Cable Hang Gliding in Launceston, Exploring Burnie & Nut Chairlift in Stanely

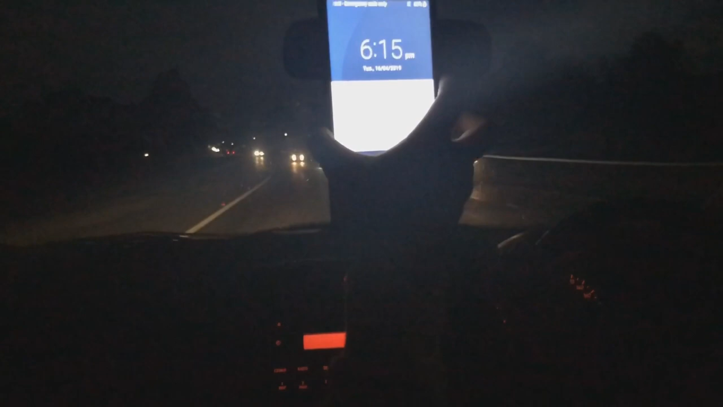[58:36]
See ya. I've got to say, these dark roads here are very,
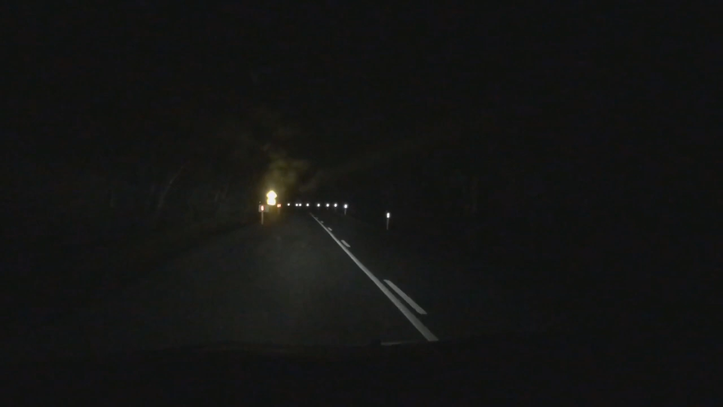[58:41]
very creepy at night time, aren't they? Yeah, cause he's like, he could be like, in the middle of absolutely nowhere. There's no one around. If you break down. There's no traffic. There's streetlights. If you break down, you feel trapped. There really should be streetlights, you know. This is even with the high beams. This is with high beams off. Without high beams, turn the high beams off and look. Look at that. You can't see far ahead of you. Yeah. What was ahead and you wouldn't have time to react.